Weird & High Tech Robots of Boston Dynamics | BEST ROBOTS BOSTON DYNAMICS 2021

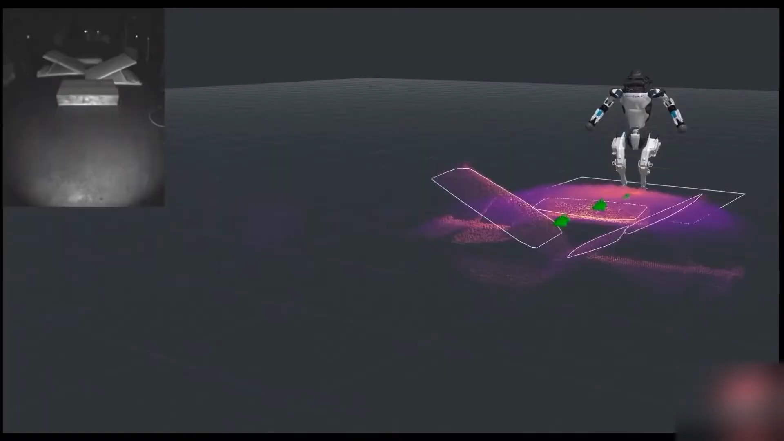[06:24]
atlas has two vision systems the first one is lidar sensors and the second one is stereo cameras with the help of input from these systems